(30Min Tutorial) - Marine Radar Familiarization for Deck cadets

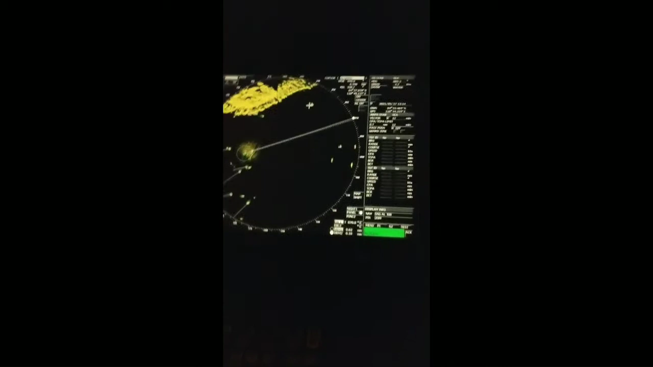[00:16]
here you can see the radar display so the whole display this circular area is known as ppi plan position indicator that means whatever we are seeing the targets are
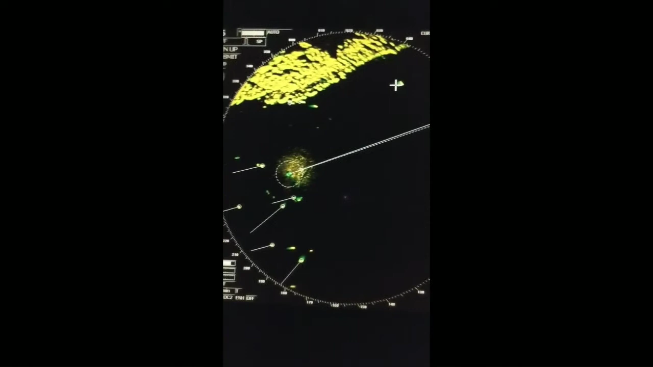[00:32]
within this circle so from the very beginning we will see from the this left corner this is six means this is now six mile range we are using so if we just put our vessel in the center then you will understand so this is our vessel indicating this is our vessel and radar is scanning you can see the little
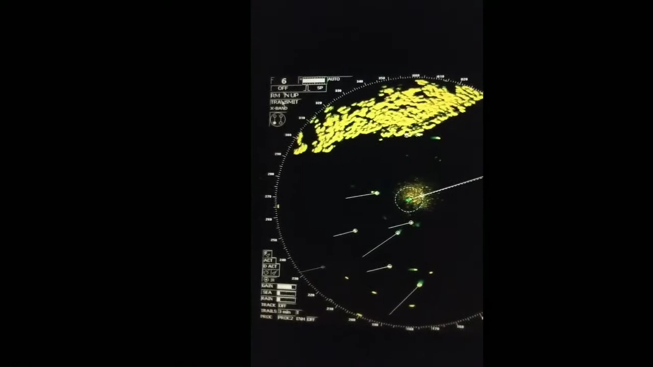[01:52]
this is the six mile so six mile range means ppi will show up to six mile then this is auto that means the tuning is auto normally we keep the tuning always on auto mode this is short pulse currently we are using this is short pulse main radar equipment the scanner
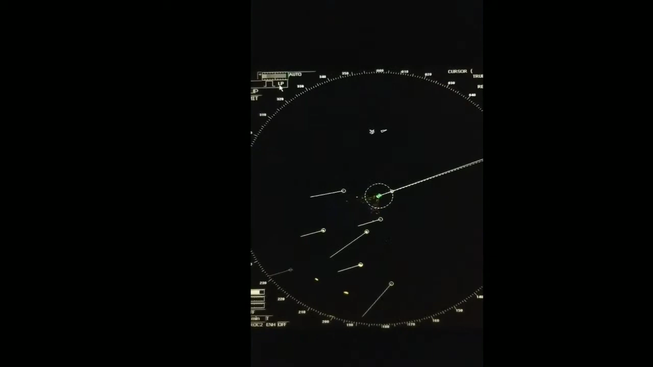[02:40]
and sp is short pulse and sp is short pulse some equipment you will find mp also medium pulse anyway this is not so important but for general information or for a to keep a note long pulse is preferred for long distance short distance target and short pulse is preferred for short distance target so this off it indicates range ring we can use small small range there are some several options four miles two miles or rings
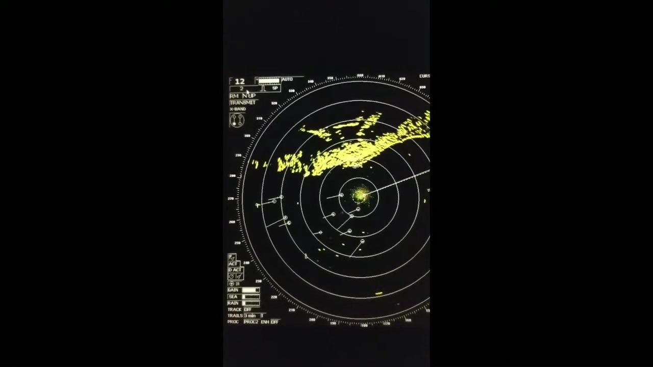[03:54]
12 mile range scale in use now we have option to change this one to off two mile so that means every two miles we are now seeing this range rings
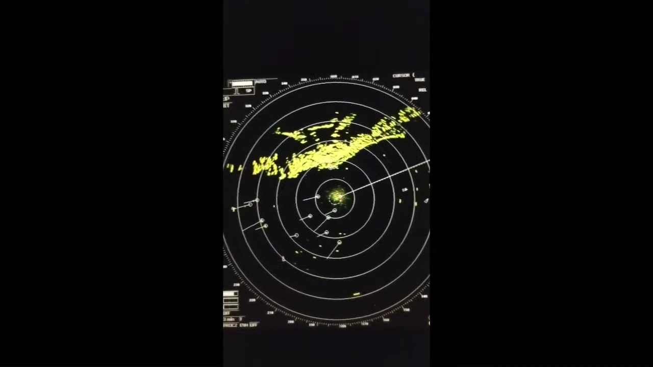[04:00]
so let it be off and put back to six mile okay then this is presently we are using relative motion rm and n up means north up north up will indicate every time this head line
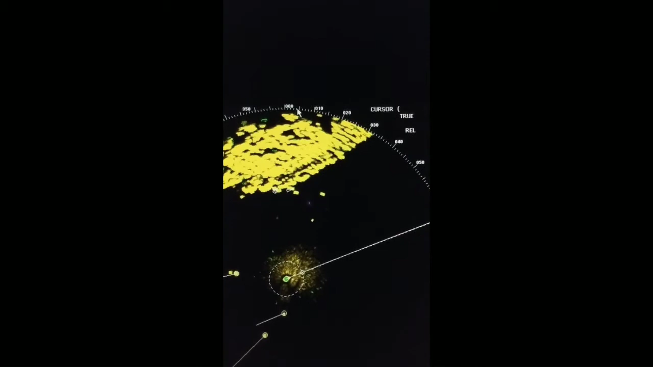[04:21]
is as zero the top one is as zero and heading will be exactly as how the correct heading now our heading is zero seven zero and here also showing
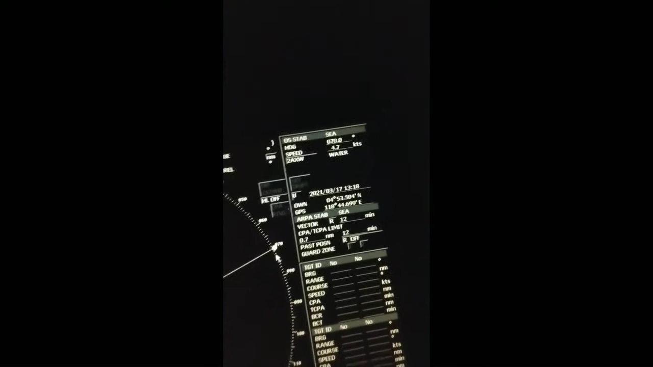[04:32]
according to zero seven zero you see so this is heading line transmit that means the transmission of scan radar scanning either on transmit mode or standby mode we can put one time to standby mode this is now standby mode no transmission is going on you can see no
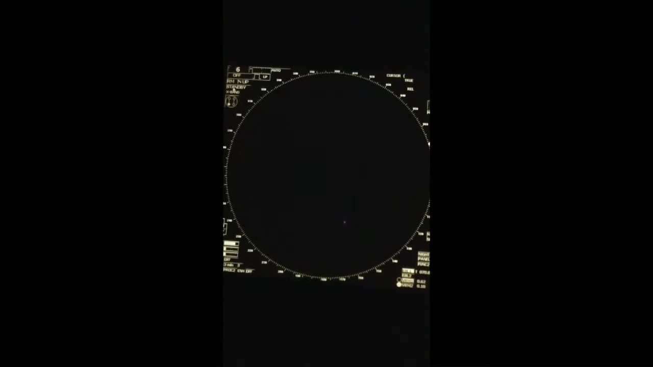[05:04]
no data in ppi so let it be put back to transmit mode
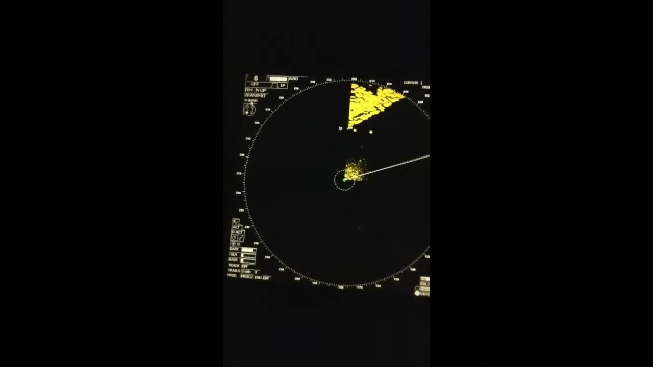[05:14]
so x band this radar is x band radar that means three centimeter wavelength and we can switch over to s band if the opportunity is available but this this particular radar is especially dedicated for x band only and for your information x band radar is mandatory so if you have two radar one must be x band
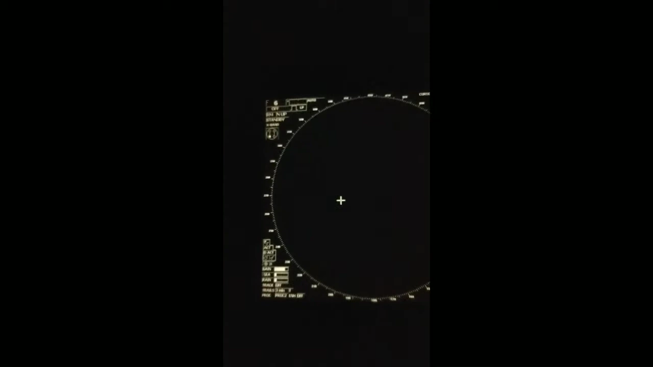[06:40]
okay exit we can go for transmit again if we go
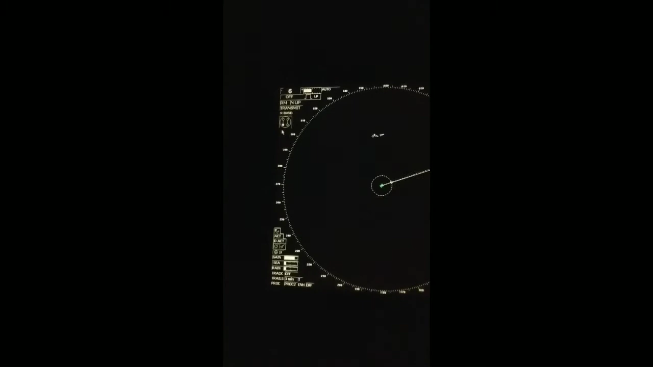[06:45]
to antenna selection then it switch to standby